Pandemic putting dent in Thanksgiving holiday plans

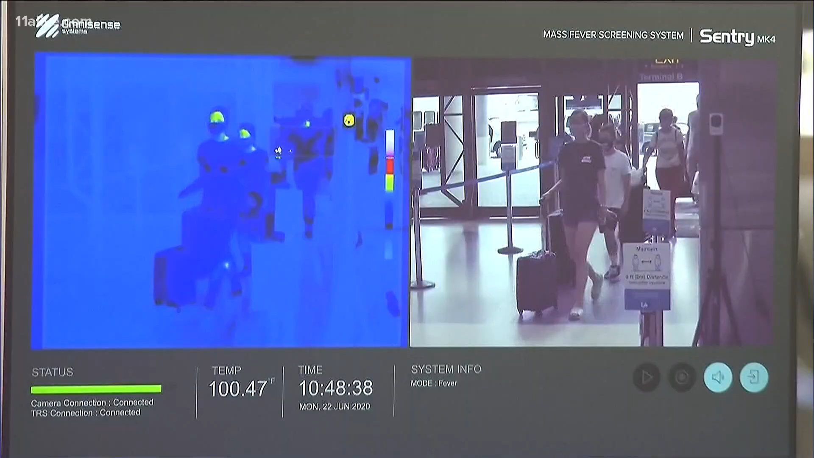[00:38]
John Torres points to a new report from the CDC showing temperatures and symptom-based screenings in airports aren't very effective at catching people who may have COVID-19.